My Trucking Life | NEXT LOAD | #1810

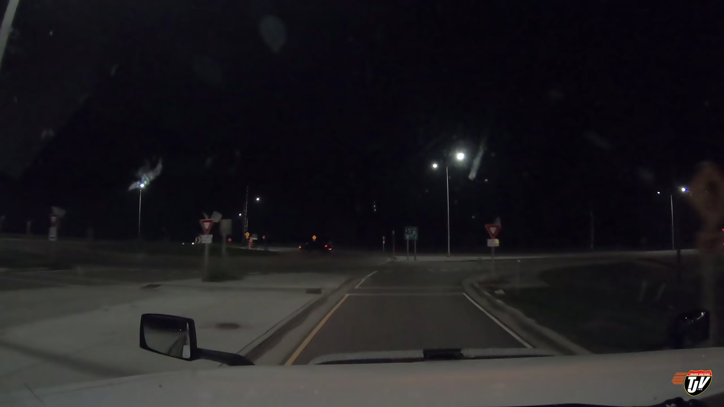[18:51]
All right, we are in Menominee, Wisconsin, pulling into the quick trip.